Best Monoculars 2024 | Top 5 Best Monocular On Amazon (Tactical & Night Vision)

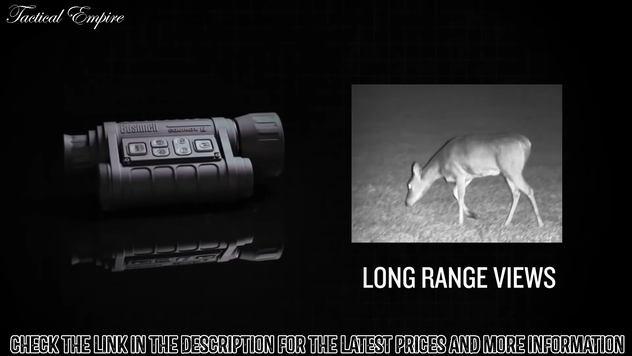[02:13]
plus the ability to capture video and stills, all without the traditional green hue.